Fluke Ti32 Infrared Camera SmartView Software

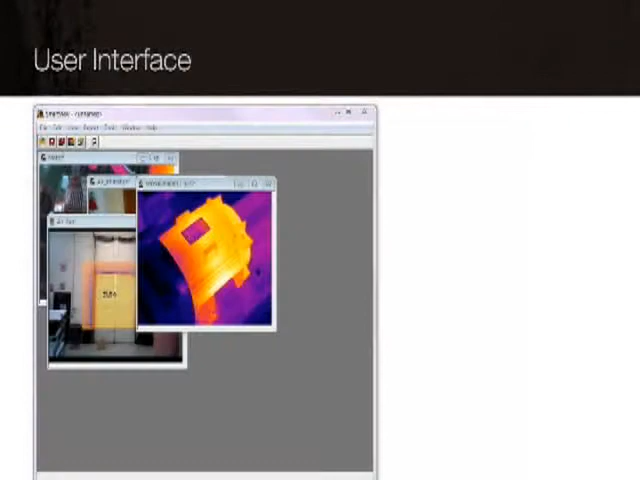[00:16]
With SmartView, you can organize and analyze your captured images.
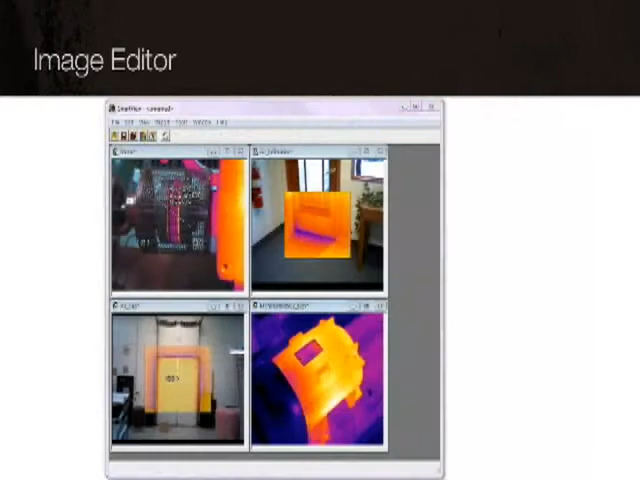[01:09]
Use quick reporting when you need quality reporting with the push of a button. Or use the report wizard to create customized,
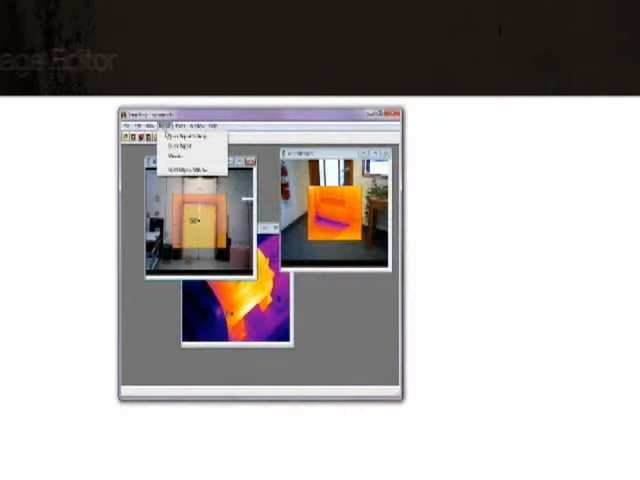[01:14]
professional-looking reports faster than ever. SmartView software is the perfect companion for your thermal imager. The most effective tools for inspection and maintenance.